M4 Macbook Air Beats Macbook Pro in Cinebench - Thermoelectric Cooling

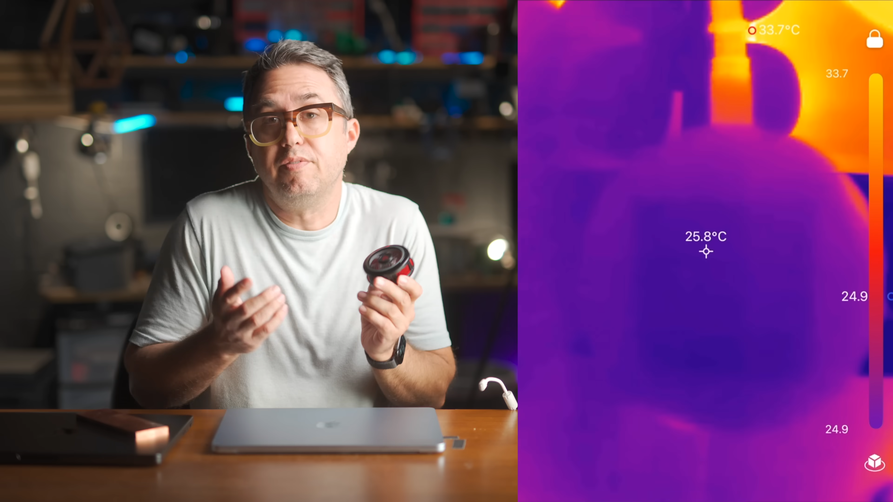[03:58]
On screen: spot 25.8°C, max 33.7°C
leaving one side very hot and one side very cold. So the hot side gets a little heat sink and a fan to blow that heat away, allowing the cold side to continuously accept more heat from whatever's touching it and blow that off into the air.
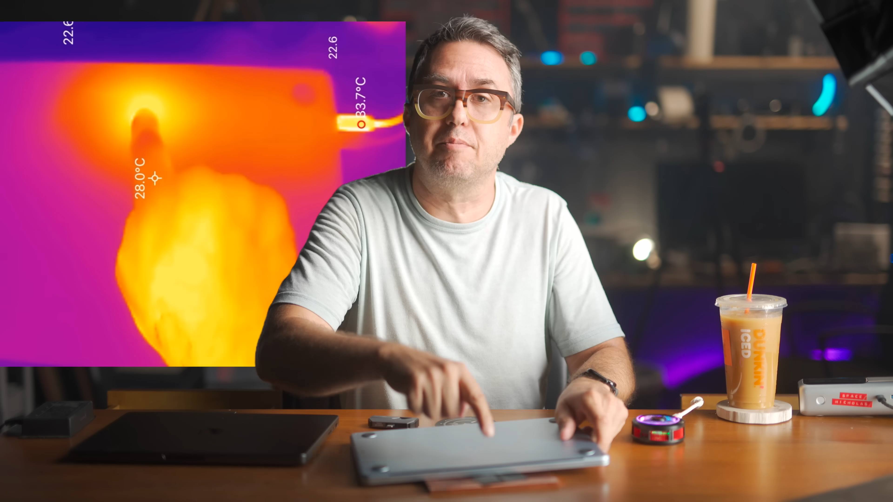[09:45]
On screen: spot 28.0°C
So with the help of my thermal camera attachment, I was able to pinpoint the exact spot on the back of my MacBook Air that heats up the most, which is where the processor is,